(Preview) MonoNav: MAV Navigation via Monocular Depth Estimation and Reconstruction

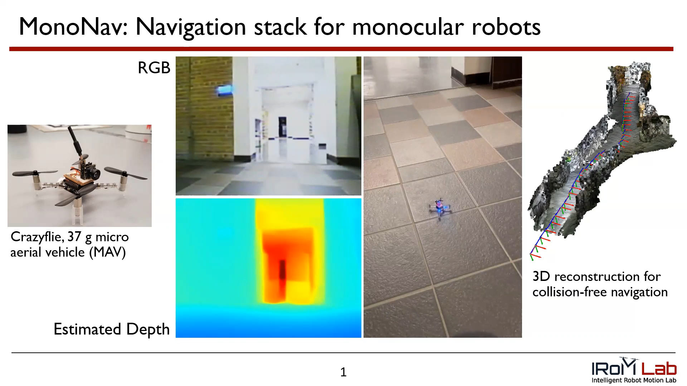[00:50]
To our knowledge, MonoNav is the first monocular navigation stack implementation with distinct mapping and planning stages evaluated in hardware. We test MonoNav in 15 different hallway environments, demonstrating its effectiveness in navigation. The smallest class of unmanned aerial vehicles, micro-aerial vehicles, or MAVs are well suited for tasks such as inspection,
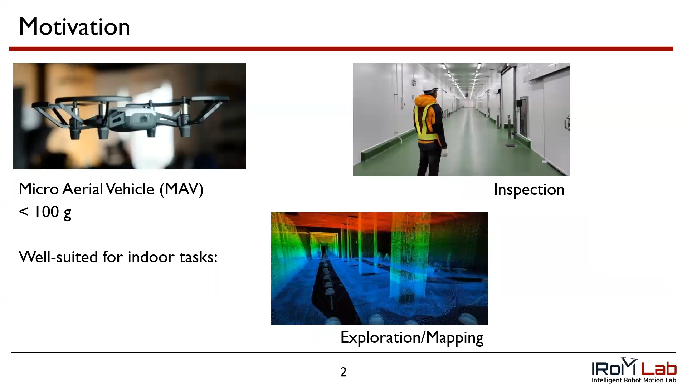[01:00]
exploration, and mapping in constrained indoor environments due to their small size.
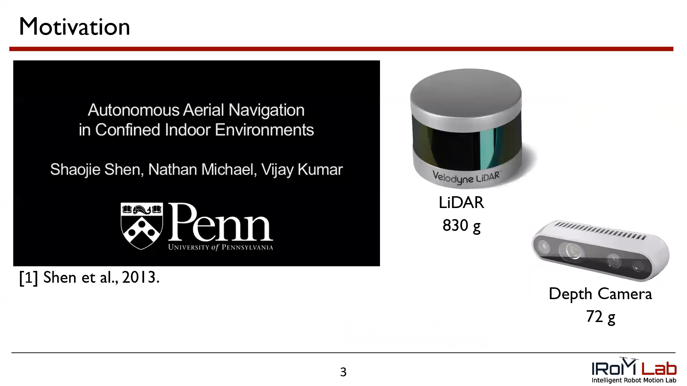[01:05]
When a robot has access to a local map,
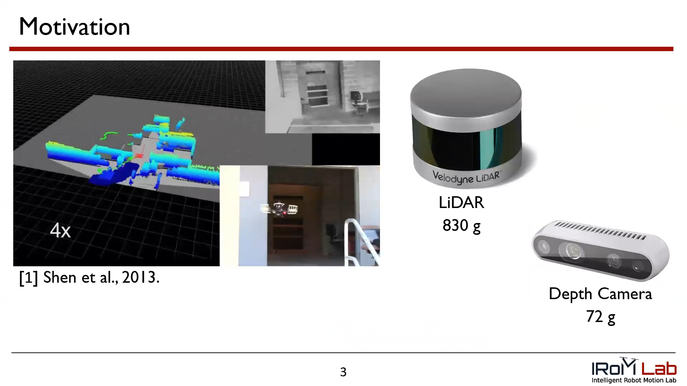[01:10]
conventional path planning and trajectory optimization approaches can be used for collision-free navigation towards a goal. To generate such a map online, robots typically use depth sensors such as laser range scanners,
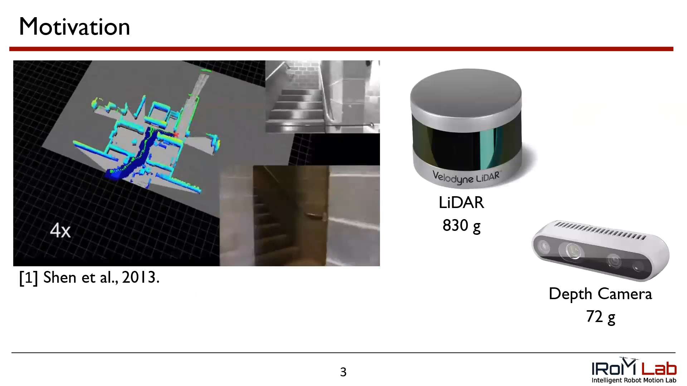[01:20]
LIDAR sensors, or stereo depth cameras to sense the local positions of obstacles.
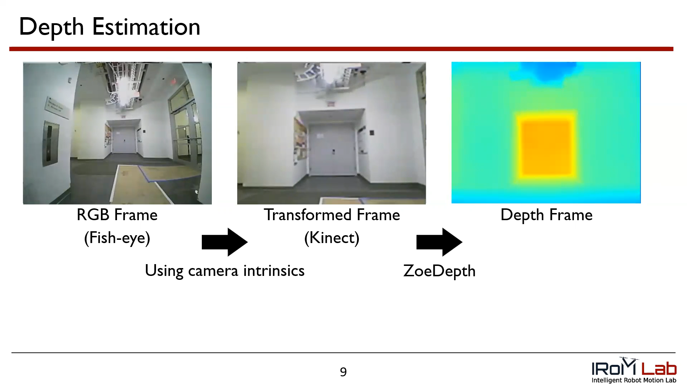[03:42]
Using the camera intrinsics of the MAVs camera and the camera used to train the depth estimation network, we can transform our input image to better match the domain of the depth estimation network. Keep in mind that the MAVs camera is tiny, inexpensive, and transmitted as an analog signal to reduce latency. This all contributes to a noisy image, which can contain artifacts such as discoloration or oversaturating.
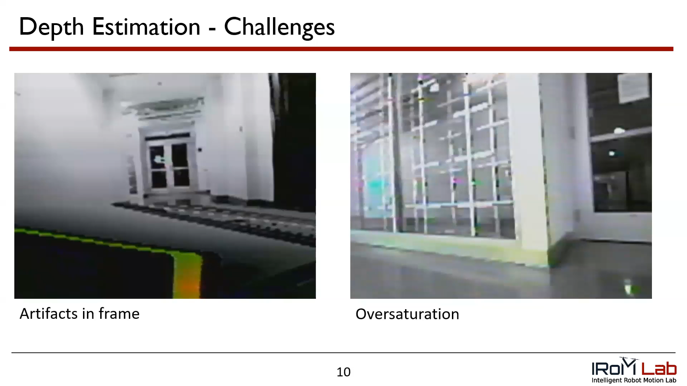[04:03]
This poses a challenge for the depth estimation, and phantom obstacles can appear in the reconstruction as a result. As the MAV flies, it collects a series of RGB images which are converted into depths.
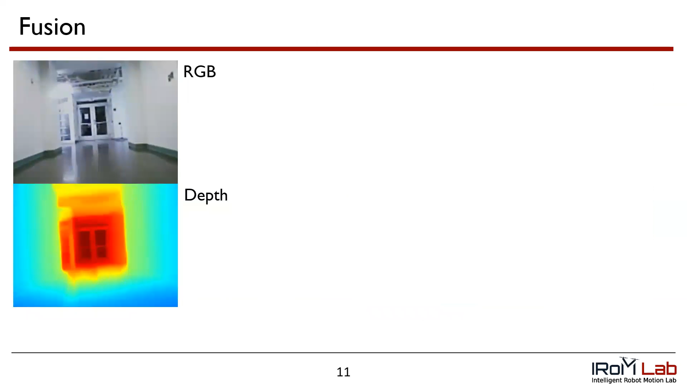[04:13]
These images, along with the camera's trajectory, are fused together using Open3D's TSDF integration algorithm.
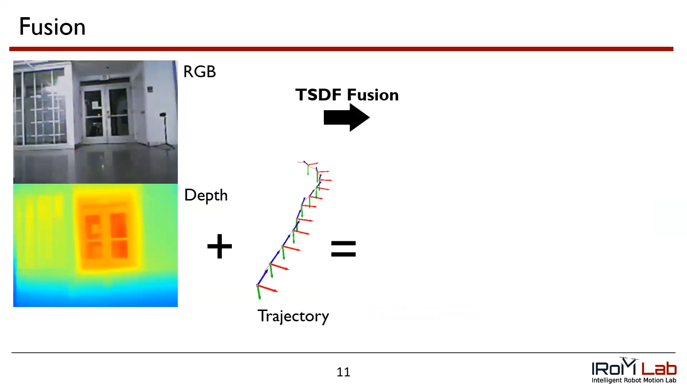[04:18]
The reconstruction is a weighted combination of the depth images from different perspectives. The fusion pipeline helps correct the per-frame errors in depth estimation by integrating the pose and also provides a memory of previously seen positions of the environment, which is essential due to the camera's reduced field of view.
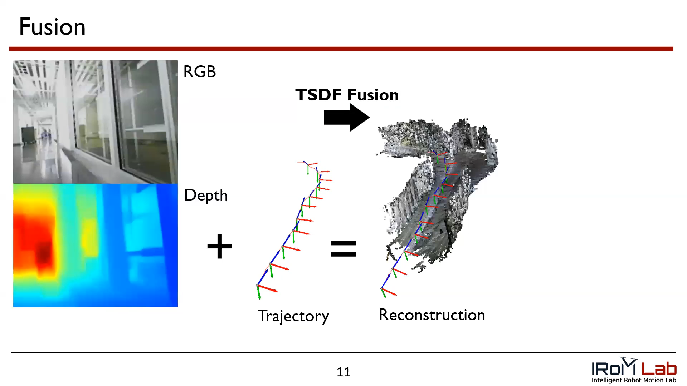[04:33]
Here is a reconstruction example in a hallway environment. The motion primitives are generated in a single offline step.
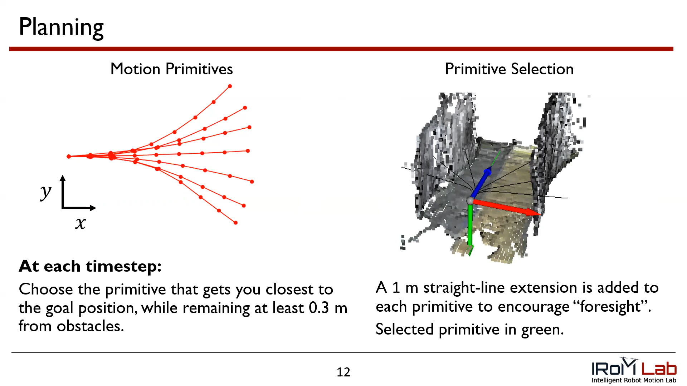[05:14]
For hardware experiments, we implement mono nav on a crazy fly, a 37 gram Mav. Camera readings, depth estimation, and fusion occurs 3 to 4 hertz, and replanning occurs at 1 hertz. Each zoe depth inference takes 0.11 to 0.16 seconds, fusion takes 0.02 seconds, and motion primitive selection takes 0.01 seconds.
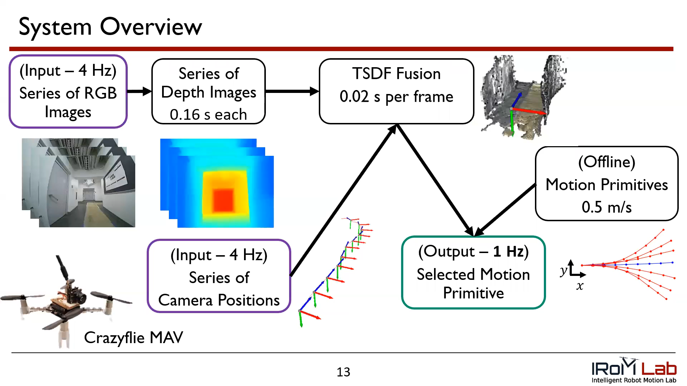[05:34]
We evaluate mono nav across 15 runs in 10 unique settings. Navigation continues until mono nav self-terminates or crashes up to 30 seconds or 15 meters. The hallway features are challenging, including corners, curved walls, columns, and furniture. The results of mono nav during the 15 runs are one crash and one manual termination.
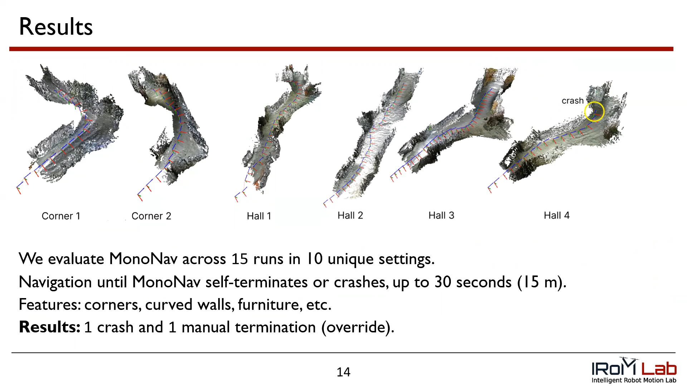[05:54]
All others were self-terminations. Here is a corner example where mono nav successfully navigates the corner.
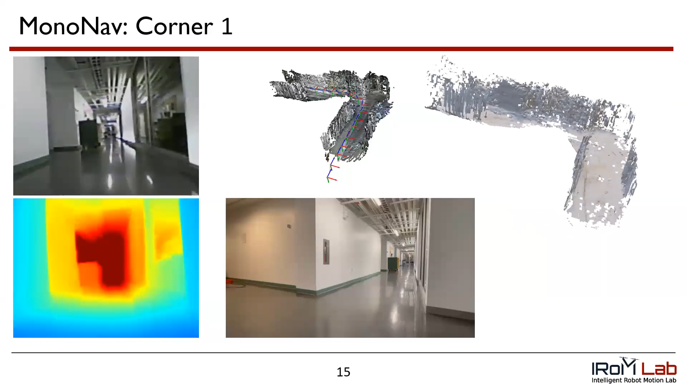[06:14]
In another example, mono nav navigates a long hallway straight.
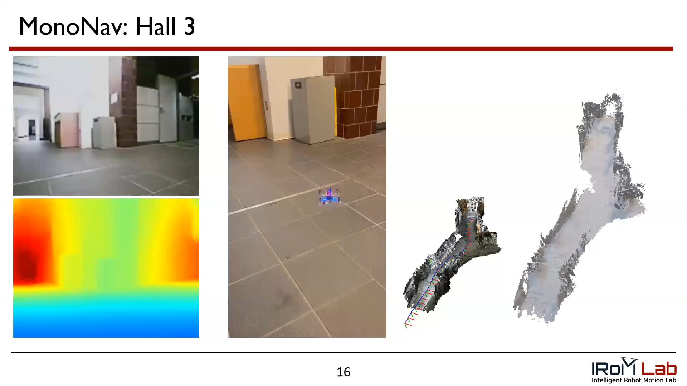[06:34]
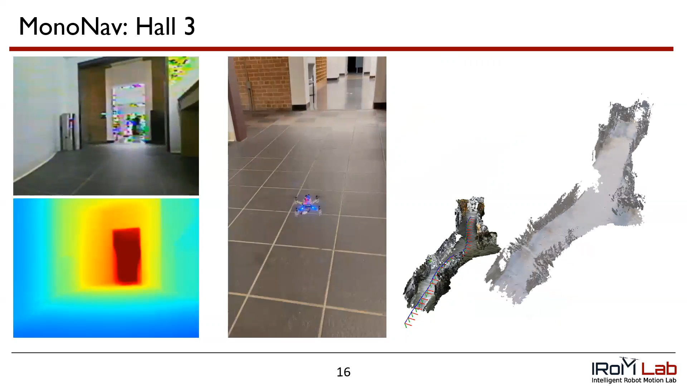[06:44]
In another example,
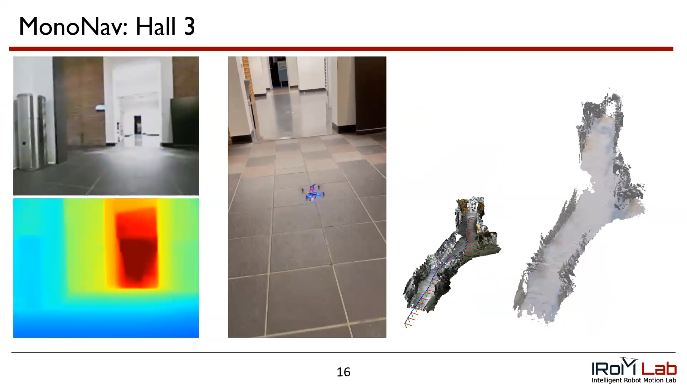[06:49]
mono nav. With a Now we analyze the case where Mononav crashed. As the drone passes the curved wall on the left-hand side, the same environment as in the previous reconstruction example, the wall occludes what lies beyond. In addition, the smooth white curved wall surface is really difficult for zoe depth to analyze. As a result, the drone turns into what it thinks is empty space.
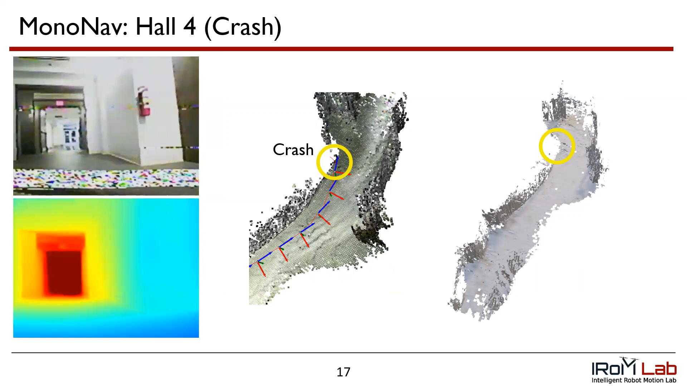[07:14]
This is a fundamental challenge in monocular depth estimation, which could possibly be addressed by more cautious or slower primitives.